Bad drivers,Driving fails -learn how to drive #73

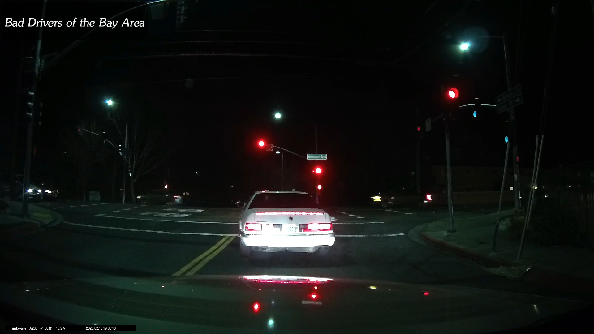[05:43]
Why are you going? Just stay here, don't move. What is wrong with them? What is wrong with their car? There's something wrong with it. It sounds like there's... What the f*** are they doing? There's something wrong with this person. It just stalled. They're in the crosswalk. Go. I don't want them to go left. They're not. Go. They're trying to start their...